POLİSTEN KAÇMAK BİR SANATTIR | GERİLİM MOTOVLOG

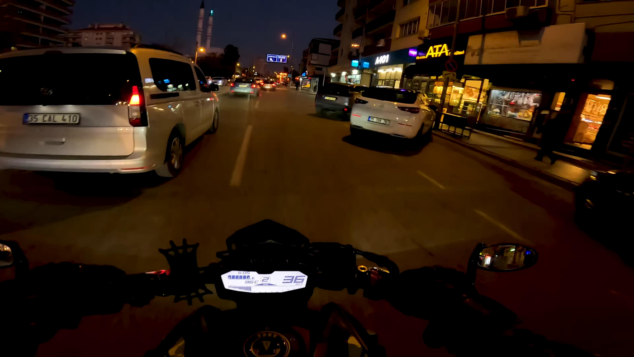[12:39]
Biraz vizörüm açık gideyim böyle. Biraz suratım üşüsün. Kanka biraz sola yanaşsana. Kanka. Kanka. Kanka. Biraz sola yanaşla geçeyim. Ha?
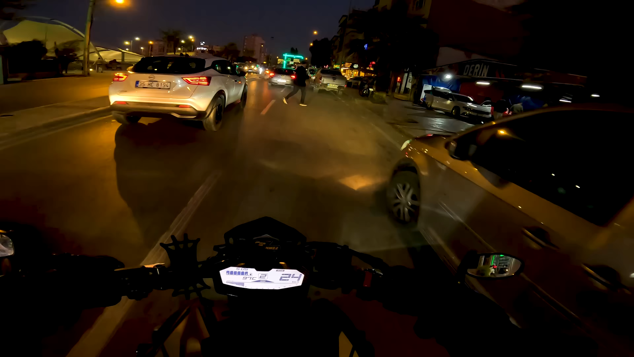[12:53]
Hayır zaten o şerittesin. Biraz yanaşsana bu şeridi boşalt ya.
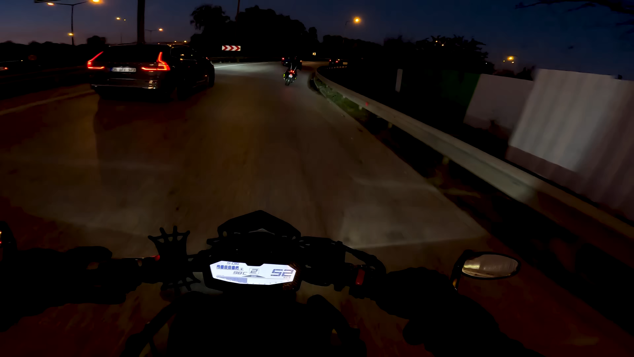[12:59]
Ah soğuk yolumuz başlasın. Balçova Konak çevre yolu diyordu. Burası Konağa kadar iniyor. Sonra direkt aslında bu Bornova'ya kadar giden bir otobanı var galiba. Abi ışıklarını açsana. Bu ne anasını satayım? Ghost Rider gibi geziyorsun. Işıkları da yoktur bunun he.
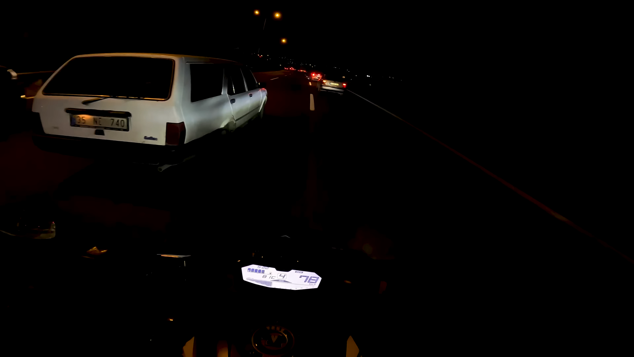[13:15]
Yazık günah valla. Arkadan biri gelecek gömçürecek. Dur aydınlatayım abimin de.
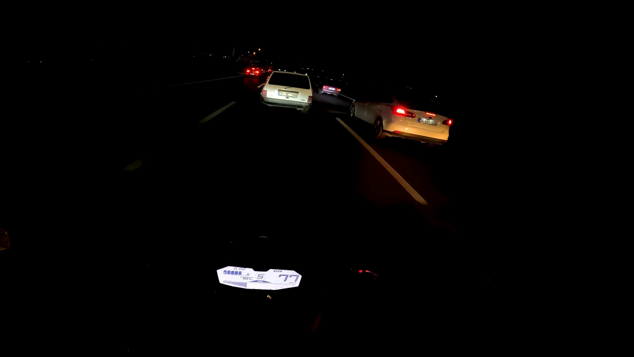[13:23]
Yeri belli olsun.
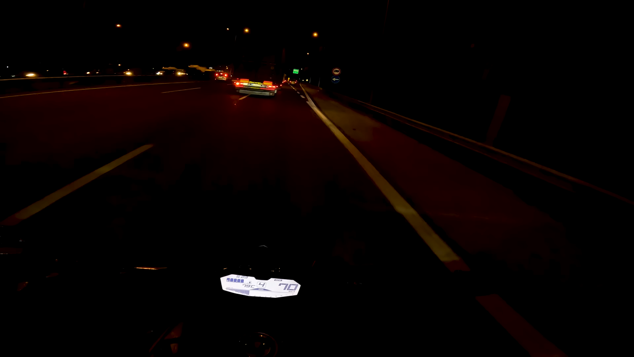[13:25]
Salak ya. Çarpacaktı bu arada ondan girdi Pınarbaşı'na. Cidden çarpmamak için girdi. Durmaz diye. Çünkü arkasından gidiyordu gidiyordu. Sonra aman dedi.
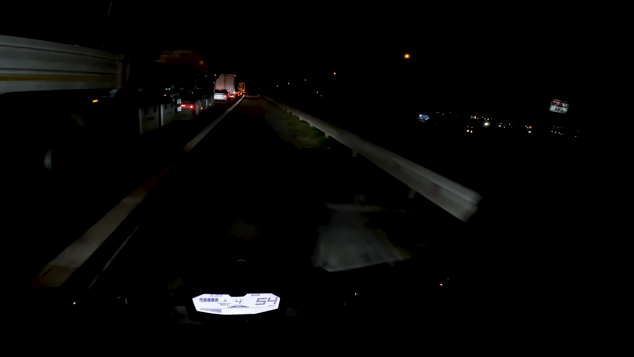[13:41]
En iyisi çarpmayayım. Daldı oraya. Katil lan bu. Şimdi oradan da şu ilerden çıkacak tekrardan.
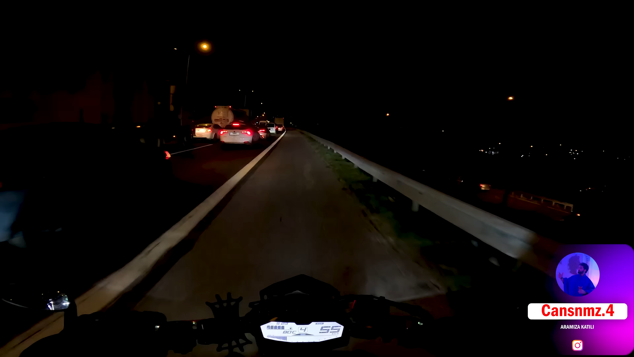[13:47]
Ama şimdi sağ tarafta da trafik olduğunu düşün. Hızını hesaplayamadığını düşün bu adamın. 3-5 araba alır altına.
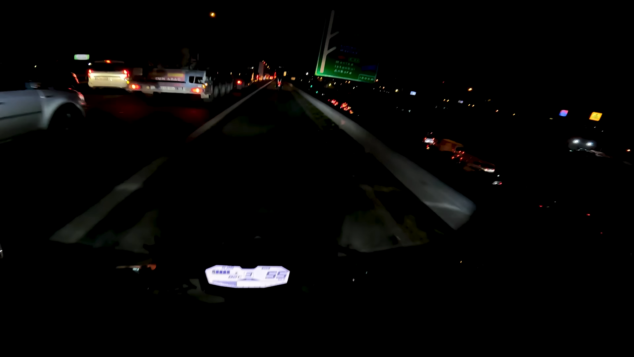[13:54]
Şu trafik de bambaşka ya. Otobanda trafik mi olur oğlum? Baksana şuraya. Şuraya bak. Bu yan taraf otobanın çıkışı.
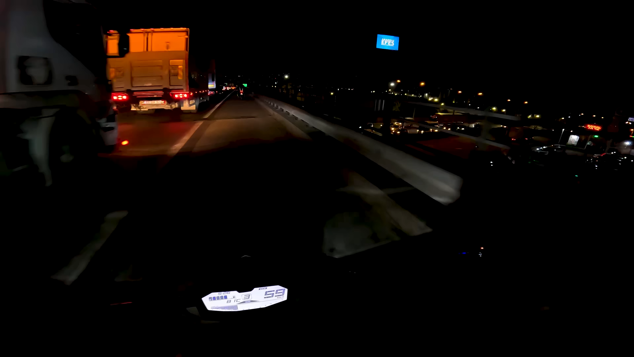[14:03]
Bağlantı yolu yani. Şehir içi bak boş. Otobana bağlanma dolu. Veya otobandan şehir içine bağlanma yine dolu. Ama genel olarak araçların yani şey. Şerit değiştirmeleri böyle. Trafiği coşturuyor.
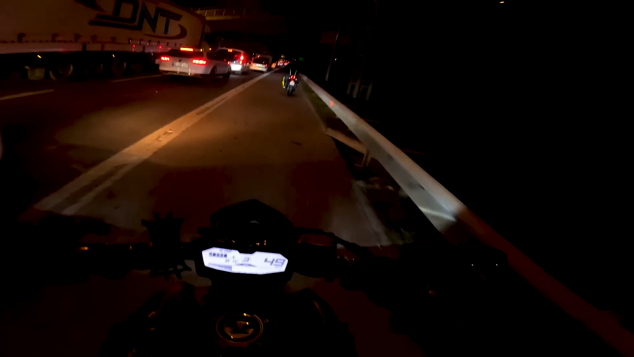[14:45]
Ne yapayım? Oraya gireceğim diye düşünürken pat diye adamı bir anda görürse. Ben motorum oğlum ileriden görüyorum zaten. Benlik hiçbir sıkıntı yok. Tekrar söylüyorum. Ama bir araba ben şu arabayı geçeyim derken. Sonuçta bizde Türkiye'de şoför koltukları solda ya. O adam orayı görmeyecek. Bir anda çıkacak pat orada görecek. Geçmiş olsun.